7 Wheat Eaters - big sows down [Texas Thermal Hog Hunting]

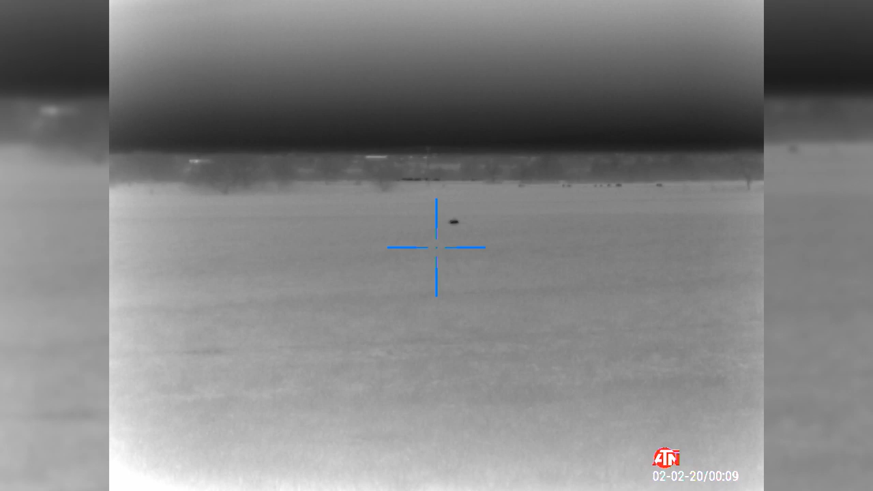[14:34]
Run up there and finish him before he runs off. Nice shot, brother.